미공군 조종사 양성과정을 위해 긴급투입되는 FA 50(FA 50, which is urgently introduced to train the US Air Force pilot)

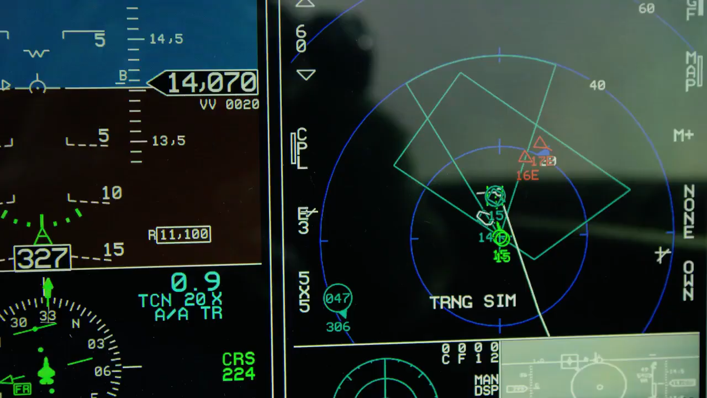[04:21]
The T-50, with its simulator training, with its ability to link to ground-based trainers.